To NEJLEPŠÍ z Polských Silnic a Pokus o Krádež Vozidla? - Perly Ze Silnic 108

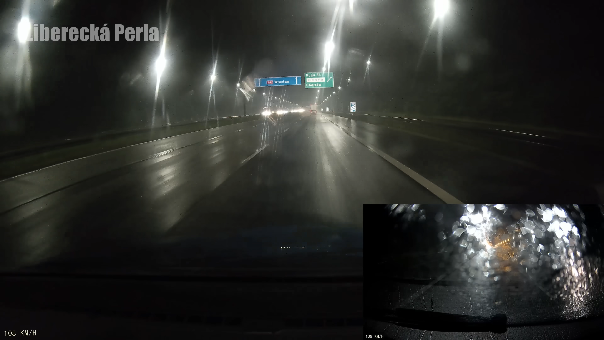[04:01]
jsme byli, že tam je, vole. Teďka zrychlili. Kámo, tam to tady, jo. Poču! Čo, vole, jsou 3:30 ráno, vole. A tady prostě běží semafor, vole. On sám fucking reason. Co?